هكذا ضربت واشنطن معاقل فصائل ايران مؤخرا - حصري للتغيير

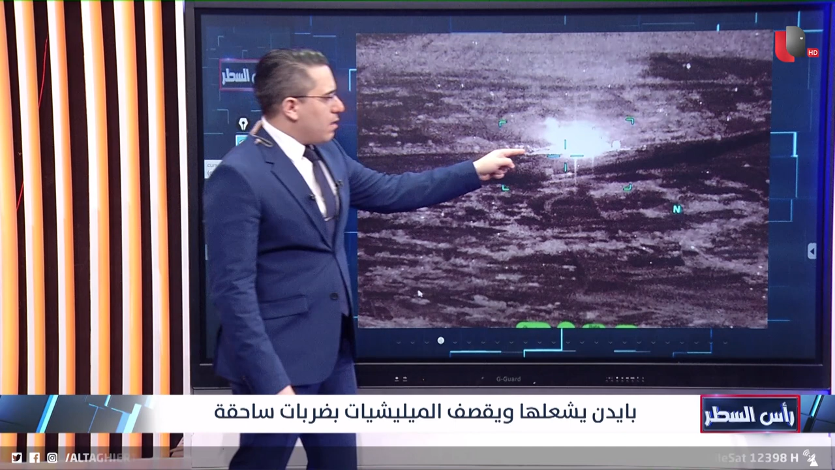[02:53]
الدولي هذه إحدى الضربات لإحدى العجلات وهي تحاول أن تهرب من الموقع بعد قيامها بالهجوم على قاعدتي حقل العمر النفطي وقاعدة كونيكو وهذه أيضا ضربات أخرى كما ترونها بردة فعل سريعة المثير أن في إيران كان هناك تداولا في المواقع التواصل الاجتماعي وبشكل واضح إلى قتلى في
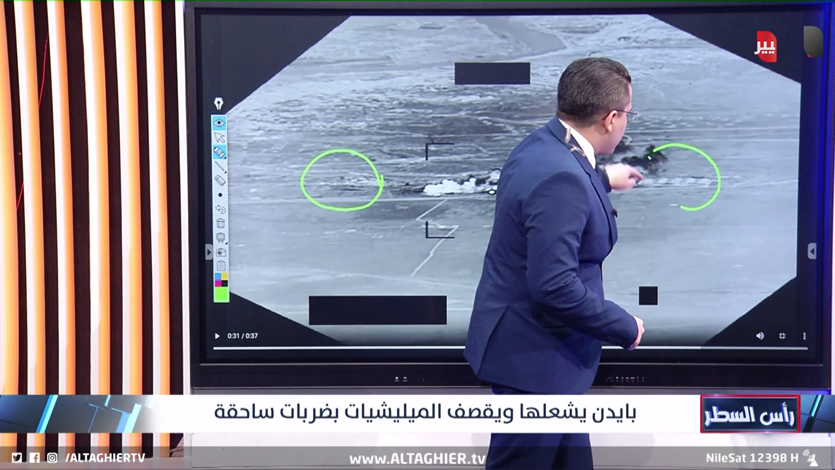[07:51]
المخازن التي أشرنا إليها من هذا الاتجاه لاحظ أن هذه المساحة كلها قد دمرت بالكامل كما تلاحظون وبالتالي دعونا أن نذهب إلى القمر الصناعي بسرعة لكي نتعرف على هذه المنطقة أين هي تقع